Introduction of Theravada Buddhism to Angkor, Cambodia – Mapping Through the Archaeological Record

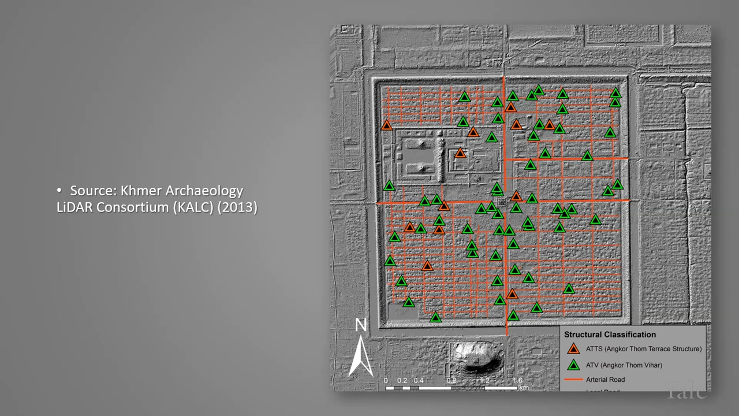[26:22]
that's very likely many were excavated from their original positions during later periods. This amounts to 72 pravi here within a nine square kilometer area, and while I think this number might be slightly low, the 13 identified with temples and infrastructure in central Angkor is definitely understated and requires further investigation.
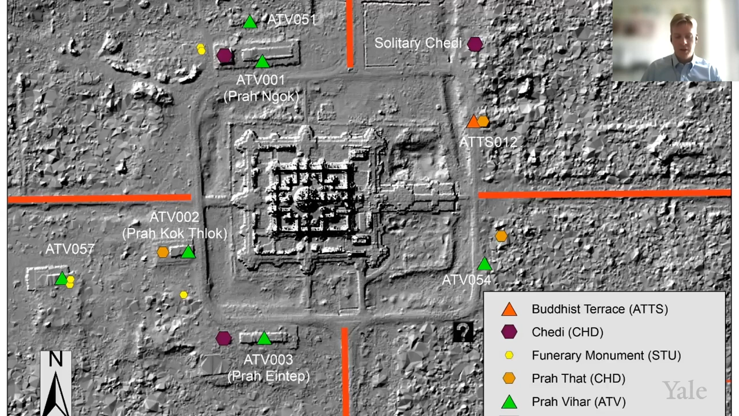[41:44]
Still, by coincidence or by some continuous perception of the biome, the layout today resembles a mandala surrounding the temple and clearly cements the biome as the continuous pivot of the citadel.